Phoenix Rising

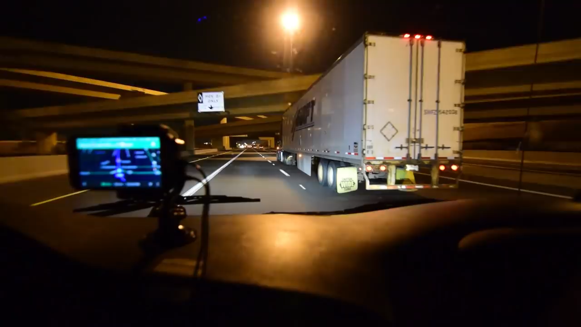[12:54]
Looks like I'm pulling into Chandler. Just looking at my map real quick, it looks like Phoenix is made up of a bunch of different towns, man.
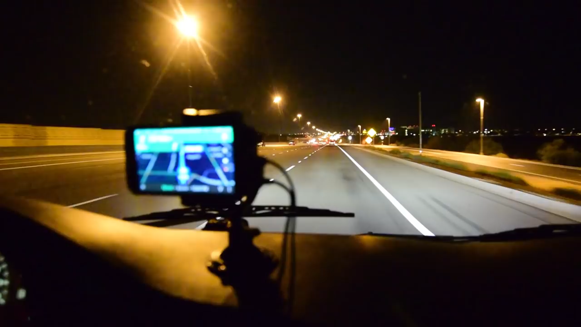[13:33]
It's amazing the amount of people I see with no headlights on. All right, almost to where I'm going.
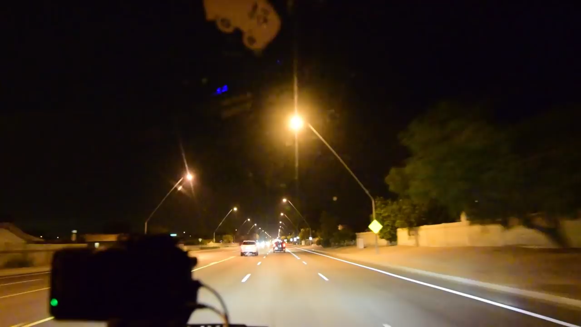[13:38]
Check out these streetlights, man. I've never seen streetlights like this. This is crazy.